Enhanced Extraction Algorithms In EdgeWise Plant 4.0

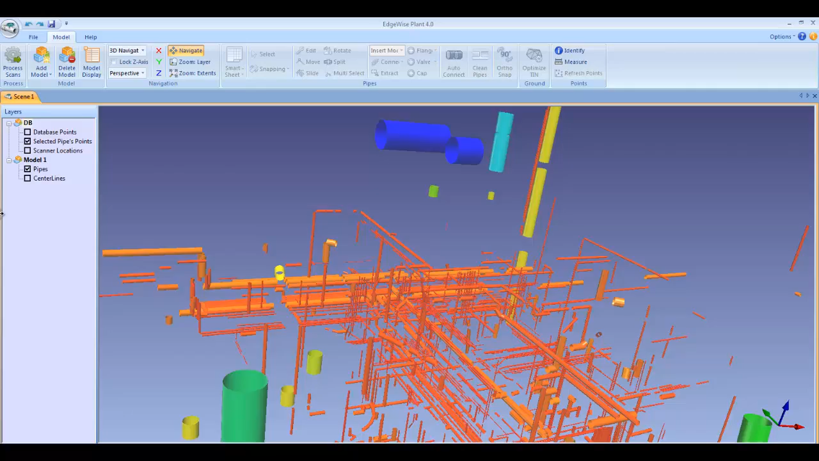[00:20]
To kick off the automated extraction, click the Process Scans button in the Model tab and choose the files you want to process.
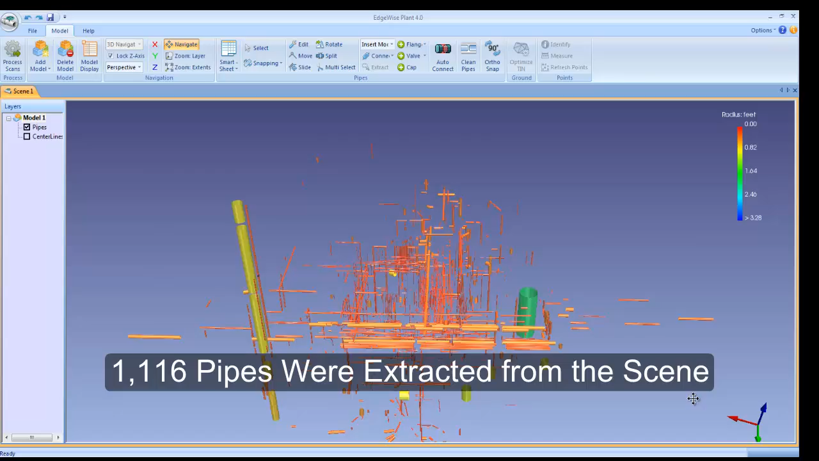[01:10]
1116 pipes were extracted from this scene in about 10 minutes.